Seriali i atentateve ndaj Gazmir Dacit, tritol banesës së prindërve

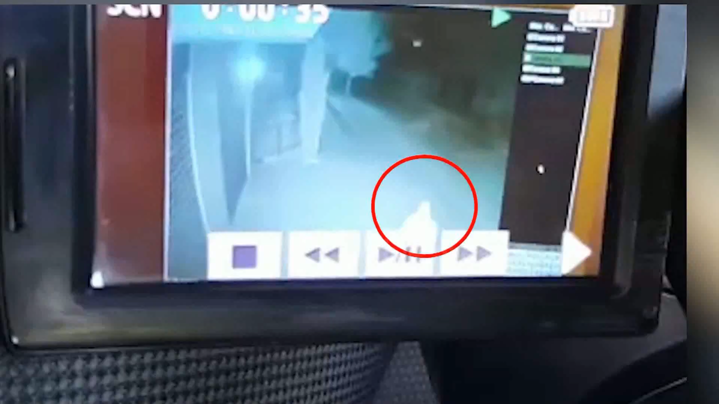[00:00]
Kjo është momenti kur një personi veshur me gjupë dhe kapuqë,
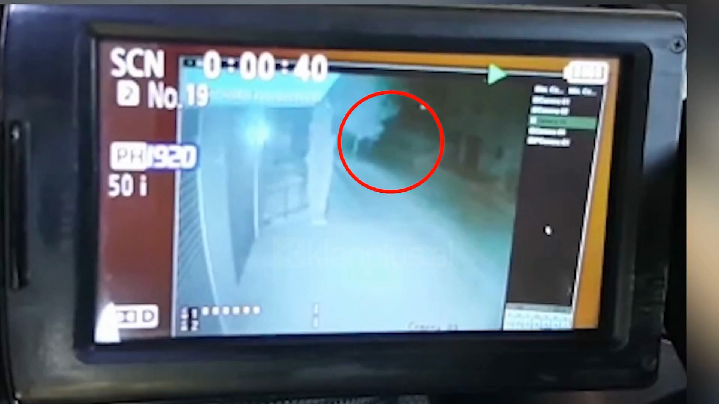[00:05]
largohet duke vrapuar ndërsa pak sekonda më pas, ndodhi shpërthimi në banesën e prinderve të gazmir datësit në bathore.